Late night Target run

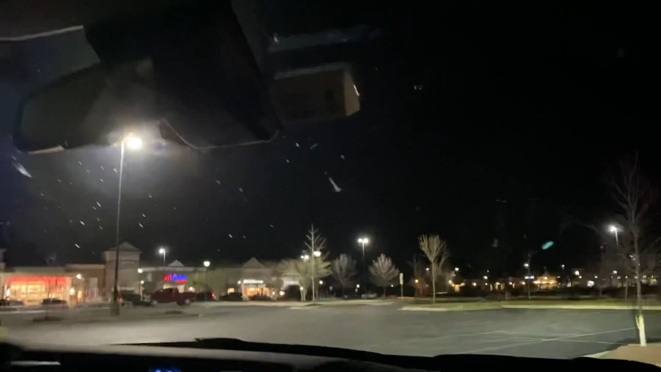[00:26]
is really empty you know there's only a few cars you